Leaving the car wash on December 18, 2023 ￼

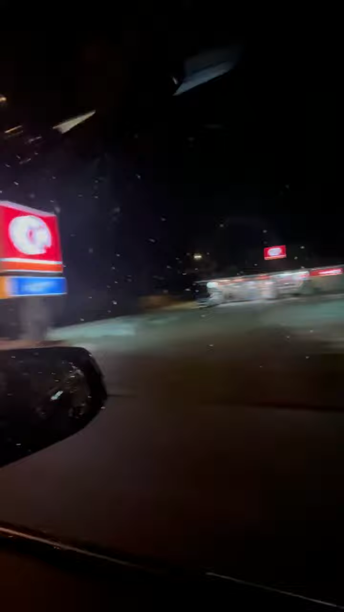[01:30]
Wait, there's a person in the way. That's okay. There's a person in the other way. There's no reason to go to Scotia.